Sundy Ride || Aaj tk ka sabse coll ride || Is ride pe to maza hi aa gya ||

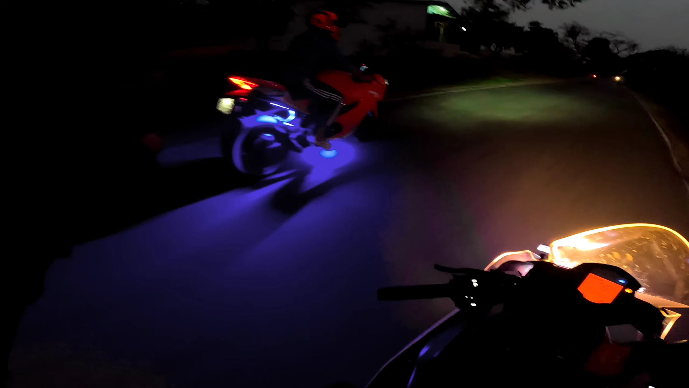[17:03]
बाइक और कैसा दिख रहा है जो। और यहाँ पे जो कि जाम लगा हुआ है तो अभी निकलते हैं फिलहाल।